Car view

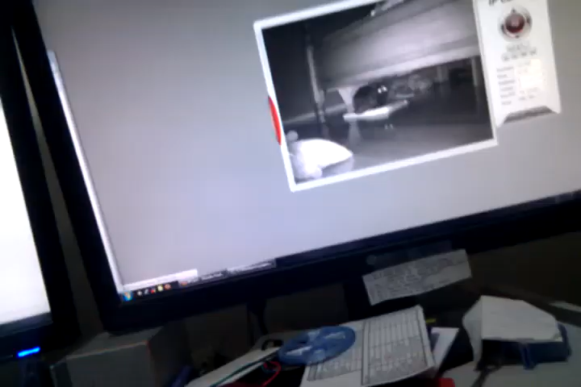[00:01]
So if I was clever I would work out some way of recording this video directly, but I shall have to just point my camera at the screen.
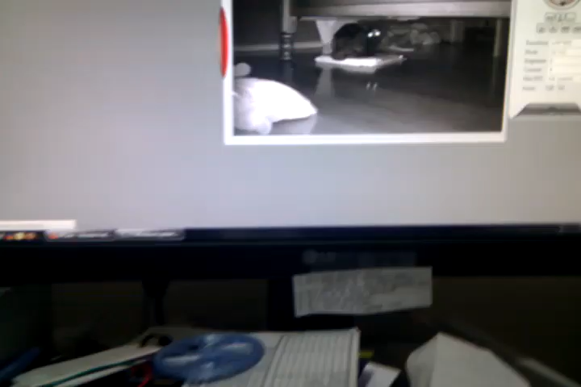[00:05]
Uh-oh.
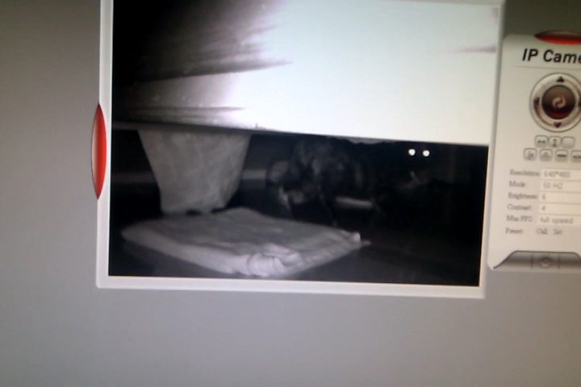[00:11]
This cat doesn't much like the, uh, remote control camera car. She's distrustful. Uh-oh.